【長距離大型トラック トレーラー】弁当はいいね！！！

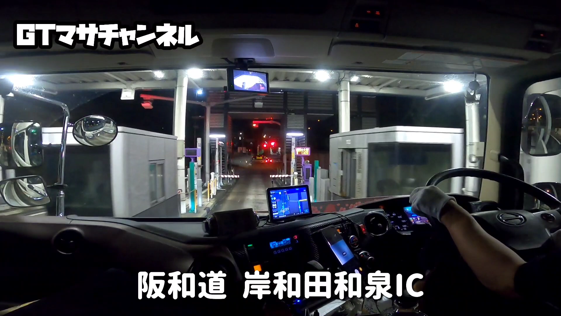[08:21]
はいはいはい1620円はいはいとではねちょっとベベっとお客さんのところまでね行きたいと思いますはーい